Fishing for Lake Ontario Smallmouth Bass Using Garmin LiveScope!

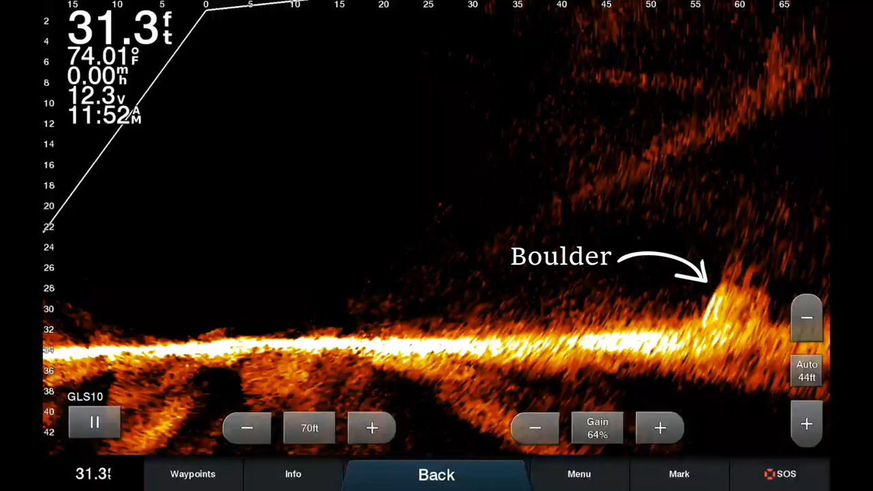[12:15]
On screen: depth 31.3 ft, water 74.01°F
So there it is right there. We are just casting, and actually you can see some fish holding around the boulder. And we're just positioned, as you can see up top here, it's about 60, 65 feet away from the boulder, and we're just casting and picking off those fish.
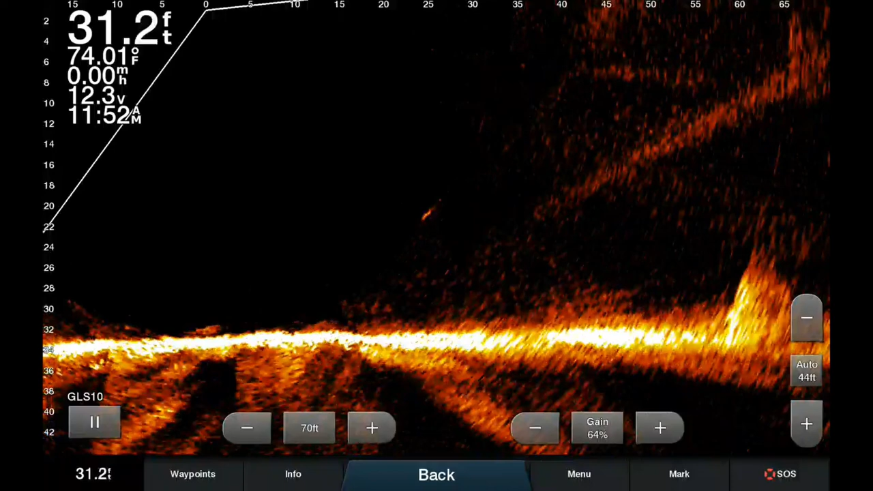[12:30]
On screen: depth 31.2 ft, water 74.01°F
And you know, the bait's holding around this type of structure, the fish are there. Thankfully, using the LiveScope has helped us to find this stuff. It is super cool.